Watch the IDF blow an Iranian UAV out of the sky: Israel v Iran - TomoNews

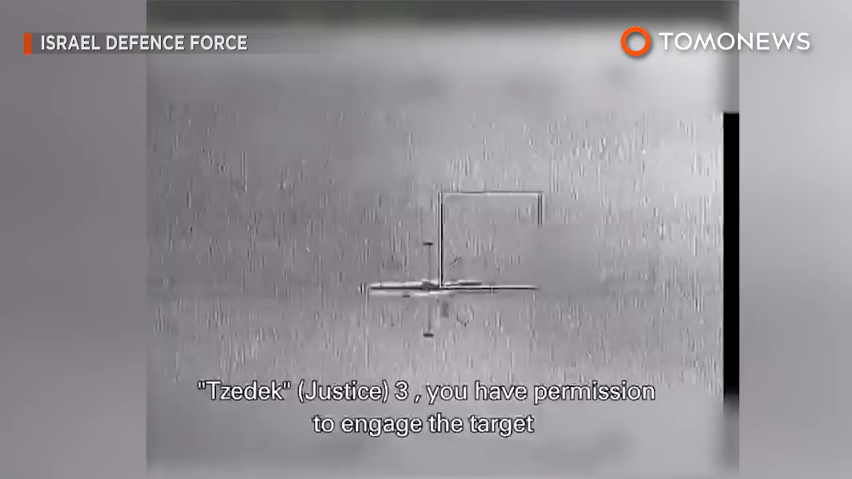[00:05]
This is the moment an Israeli Apache helicopter blew up an Iranian drone.
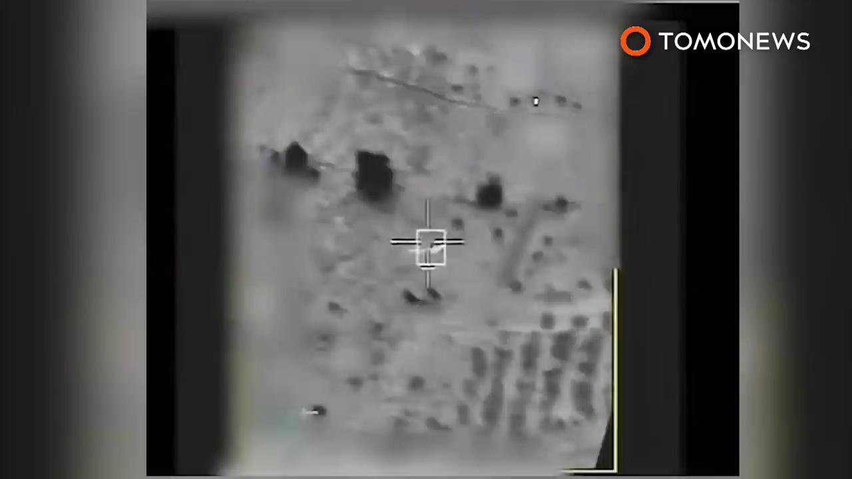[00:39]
Here is the explosion again, courtesy of Israeli Defense Forces.